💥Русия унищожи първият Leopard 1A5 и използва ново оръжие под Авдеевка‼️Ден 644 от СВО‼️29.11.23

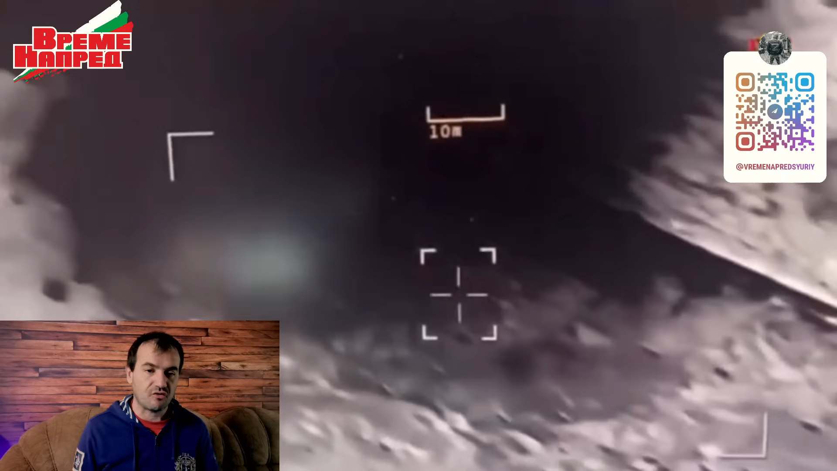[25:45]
Покрай руснаците, турците успяха да продадат няколко беспилотника на Буркина Фасо. По този начин спряха да натискат украинския пазар и освободиха пространство за това, да няма толкова много Байрактари в небето над Украина. Въпреки, че тя беше лоша реклама, сега в Буркина Фасо виждате с термокамерка,